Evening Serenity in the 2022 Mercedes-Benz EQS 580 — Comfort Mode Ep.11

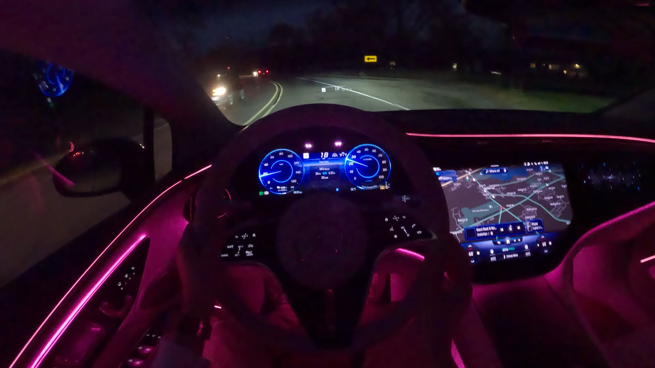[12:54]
631 foot-pounds of torque we'll get around this corner and we'll give her the old electric car acceleration i guess instant torque so here we go we're going 25 the only way i can describe that noise is the demogorgon from stranger things you know like when it opens its mouth and it's like